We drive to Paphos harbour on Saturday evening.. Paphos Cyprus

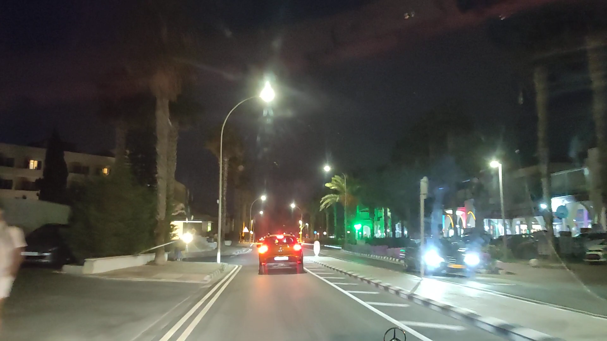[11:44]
that's just a name but a few and of course they'll all be coming again next year and booking themselves in there's stavros and they'll be riding life out of him there's the
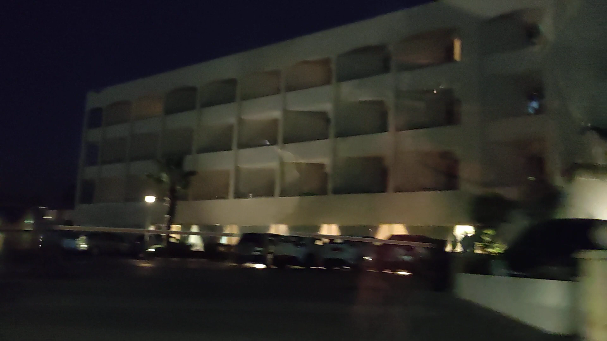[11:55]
hotel and of course there is the main foyer coming up have a look at that there we are
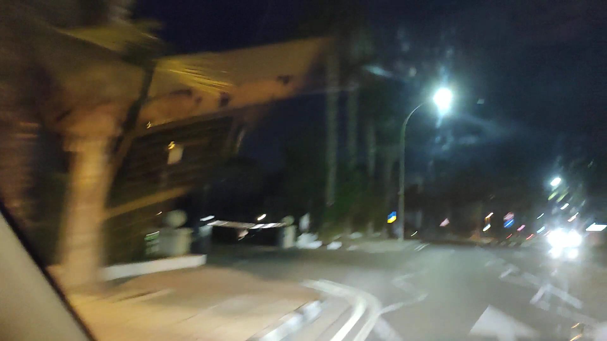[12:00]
so you've got parades of restaurants coming up now and a bit of a tree-lined avenue to the left the almira hotel is hiding behind their luxury five-star hotel and resort with its own spa where these cars are joining the carriageway from the right if you take a right there you've got a fish and chip shop called t and j's you've got keg and barrel and you've got the start of bar street
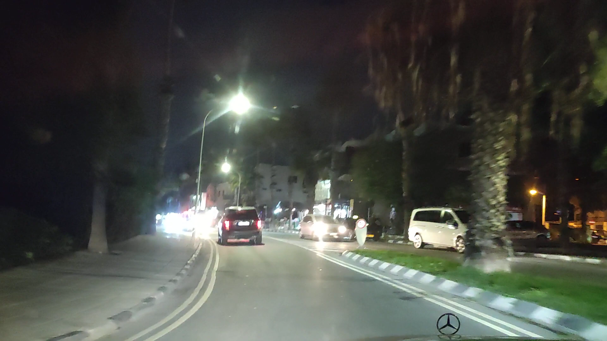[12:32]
and now we've hit the traffic because of course we are crescendoing along and very very soon we will be at the pinnacle which is downtown kato pathos promenade
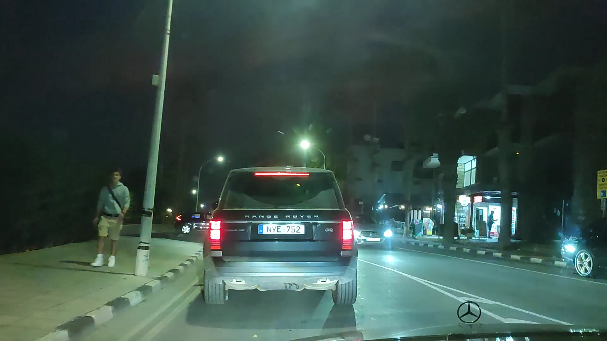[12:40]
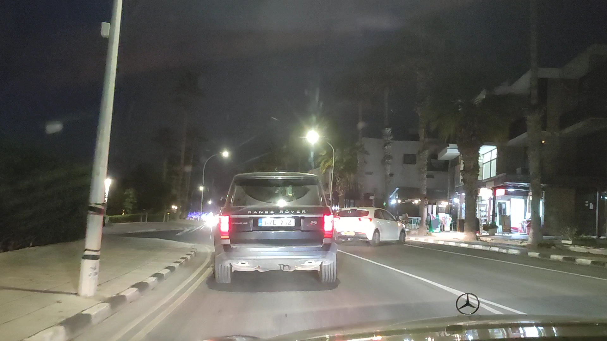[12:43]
and we'll have to wiggle and waggle around the back of it before we get to the harbour area because as tradition goes in the evening they close the promenade to make it that little bit safer for people to walk this is the five-star annabelle hotel very very nice
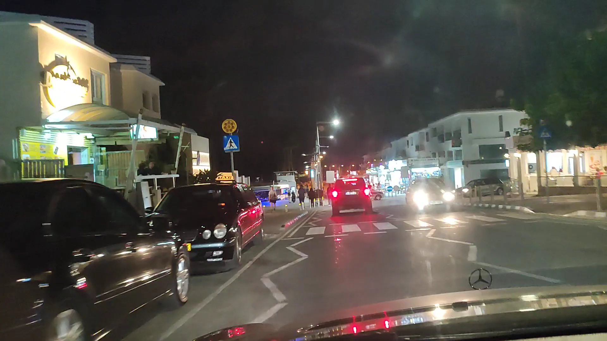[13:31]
up tea for two very very popular restaurant over there on the right that's the promenade which
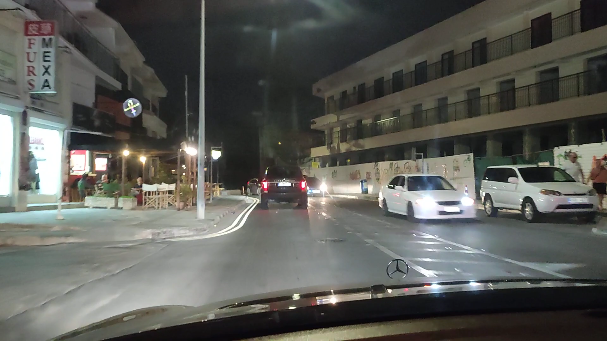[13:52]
to the rear of the pathos promenade area
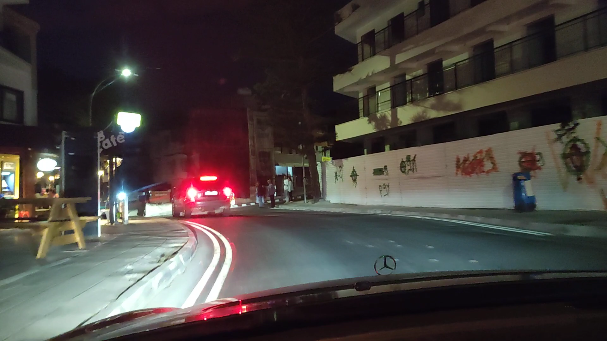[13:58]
and again if you're walking around this area please be careful
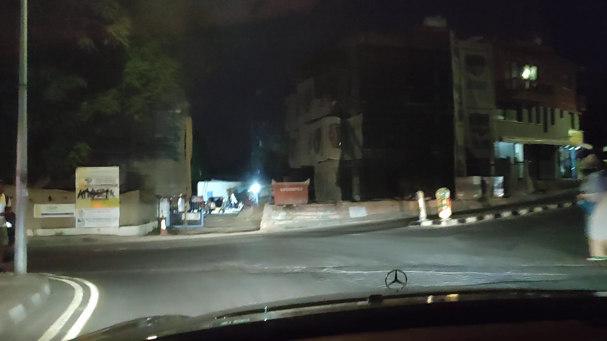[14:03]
as you can see there's a lot of refurbishment going on a lot of pavements are in disrepair and it's not that well lit so please please bear with us hopefully by next season it will all be
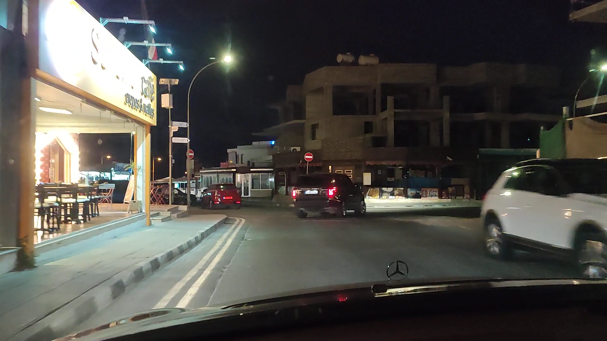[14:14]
rectified and it will be looking lovely there's a little sneaky road down there to the promenade let's keep going coming up here on the left hand side is the papa antonio
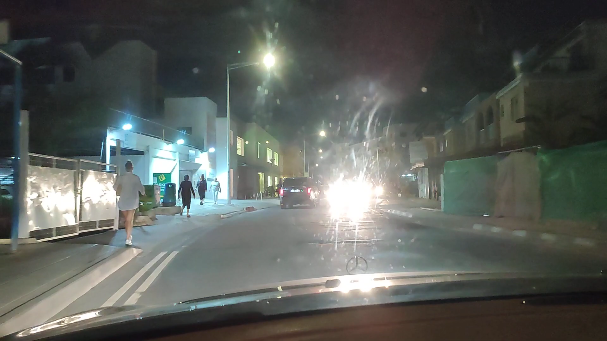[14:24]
supermarket anything you want you pop in there which means just coming up over here on the right hand side is the leptos basilica holiday resort we often pop in there for lunch as people are aware if you watch our videos you've got theo's diamond shop coming up over here i'll have to have a word with him as well because he's open and
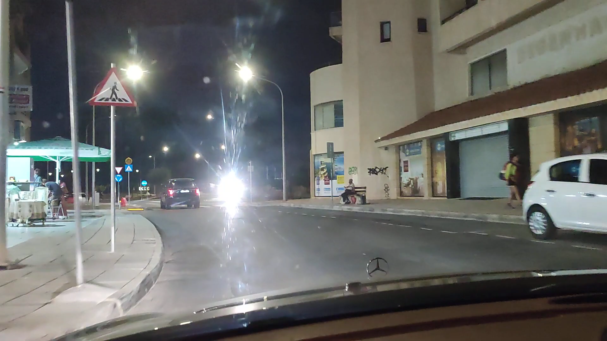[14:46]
now we've hit the roundabout which will take us back up to pathos to the pathos mall
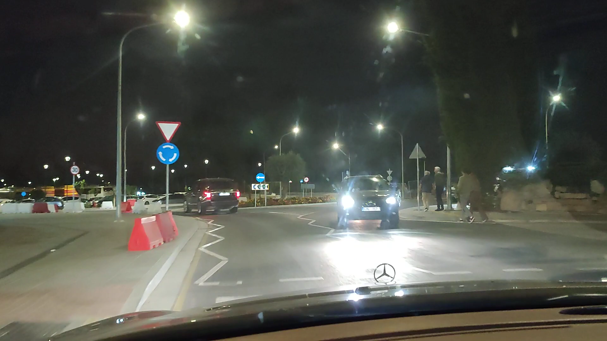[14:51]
and the skywalk but we're going to take a left and we are going to go down towards
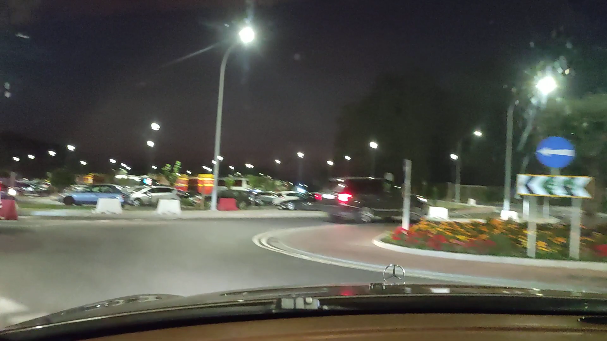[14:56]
the actual harbour area there we go
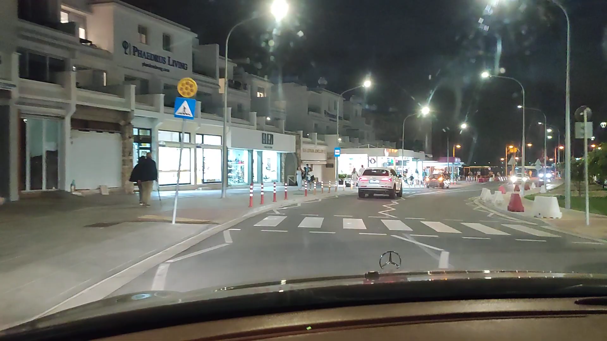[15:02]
plenty of shops plenty of businesses waiting to take your money shoe shops diamond shop gift shops coffee shops big car park over to the right hand side we'll keep going straight receiver
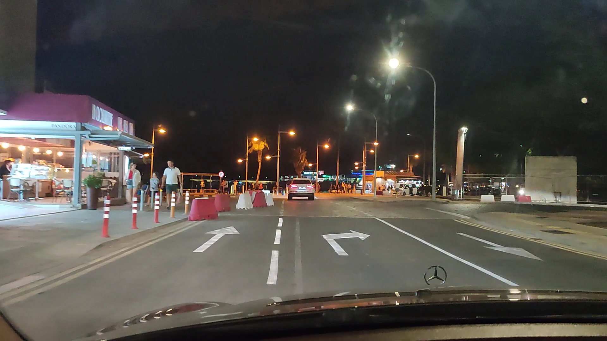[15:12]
let's park around the back in fact let's go into the main car park where it's much better lit this is the main car park to the right which is quite well lit to the rear of
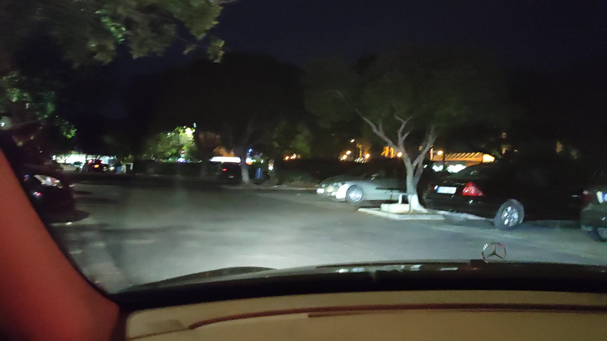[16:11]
parked in let's park over there actually it's much easier for some reason we've got a tourist just parked in the middle of the road let's park in that one there handle us do us very very nicely indeed let's take two spaces because why not eh there we are no i just did take one no